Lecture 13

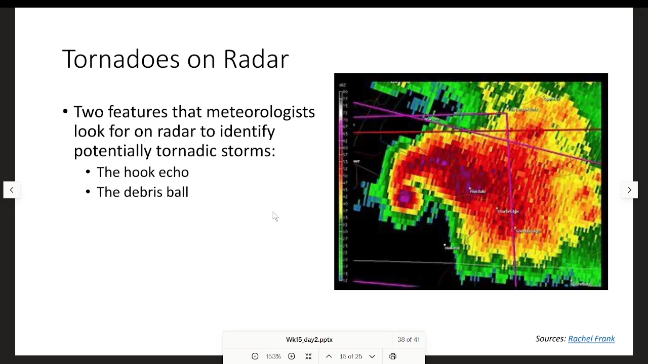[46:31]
So hook echo, so this shape right here looks like a fish hook. And the debris ball, which is like looking for correlation coefficients to see if there's debris falling. So here's the hook echo. So it's a hook-like appendage on the back of a supercell.
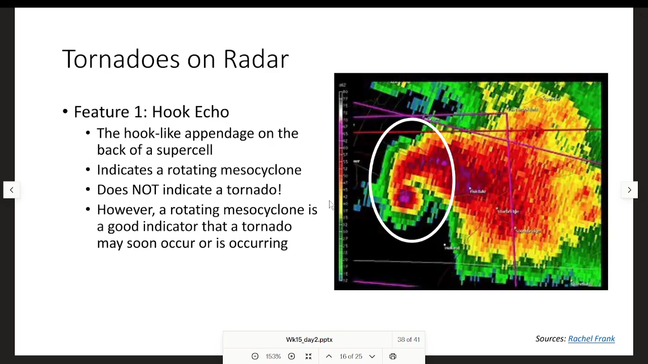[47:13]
But if they didn't have a spotter out here, they would just put a red box anyway, because they look at this and they're like, that's probably a tornado, or like, could form one. So they'll just put a box anyway. Then your debris ball. So it's a region of very high reflectivity on the end of the hook echo, so it does indicate a tornado.
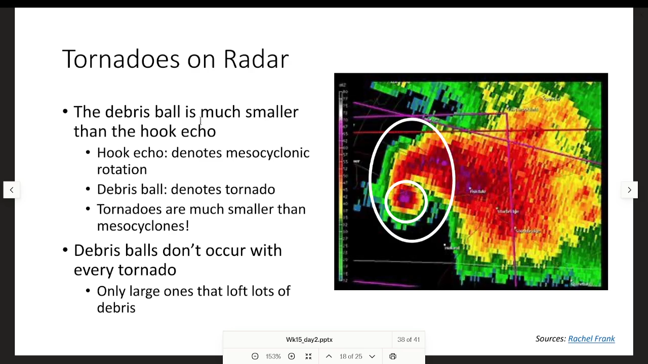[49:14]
And debris balls don't occur with every tornado, but only large ones that loft lots of debris. And also, they have to go over a place with lots of debris, because if you're out in the middle of nowhere, there's not really that much to pick up. But if you're going through a city or a forest or something like that, it's a lot easier to pick up debris. So you can also use velocity radar to find the rotating winds.
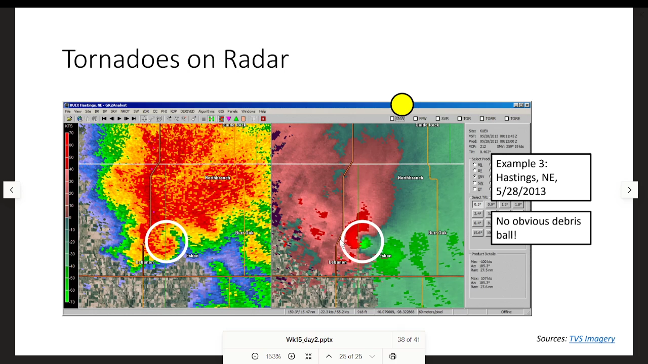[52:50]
But you do have this rotation here, which looks pretty good. So, but I'm assuming that this is, it says TVS imagery. I'm assuming that these are tornadoes. Okay. So here is some material that's optional.